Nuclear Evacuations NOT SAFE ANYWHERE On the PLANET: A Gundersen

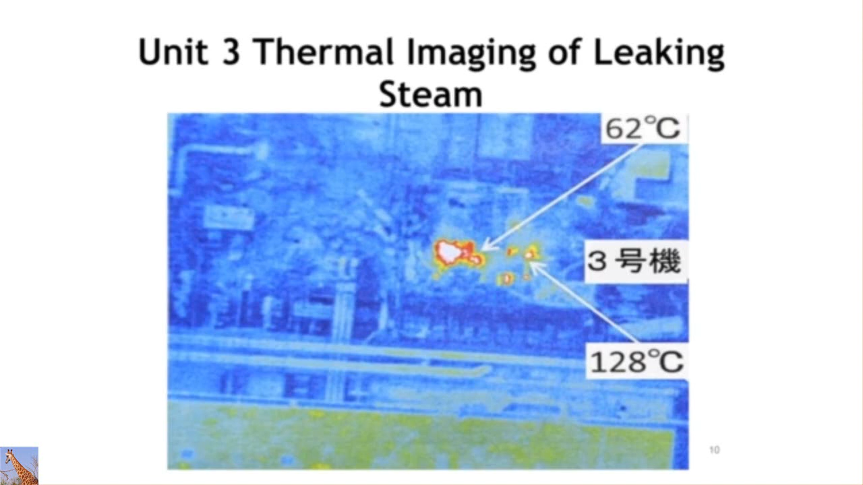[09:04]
100. That spot's 128 degrees. That's not steam leaking out of Fukushima. That's hot, radioactive gases.